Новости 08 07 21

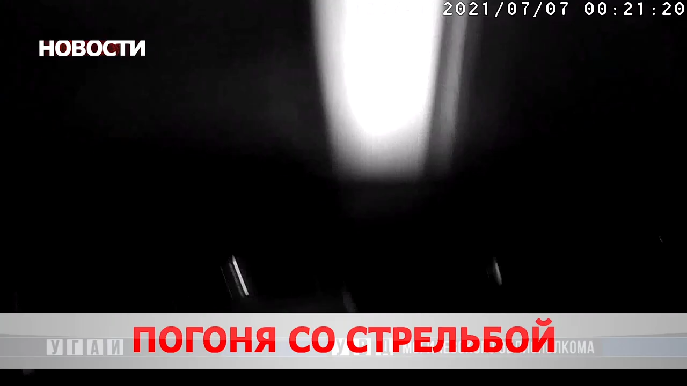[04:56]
Происшествие случилось в среду около половины первого ночи. Сотрудники ГАИ неоднократно требовали водителя Volkswagen остановиться, но немец продолжал движение.
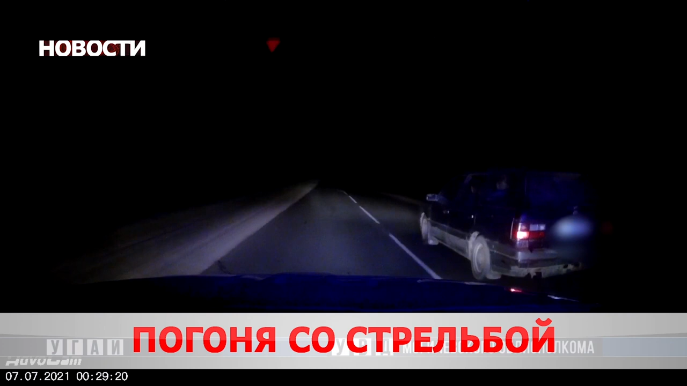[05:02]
Инспектору пришлось использовать оружие. Стрельба по колесам вынудила лихача нажать на тормоз. Правонарушителем оказался 21-летний местный житель, который никогда не получал водительского удостоверения. Выяснилось также, что у него это не первая поездка без прав. На парня составили 4 протокола, 2204 рубля.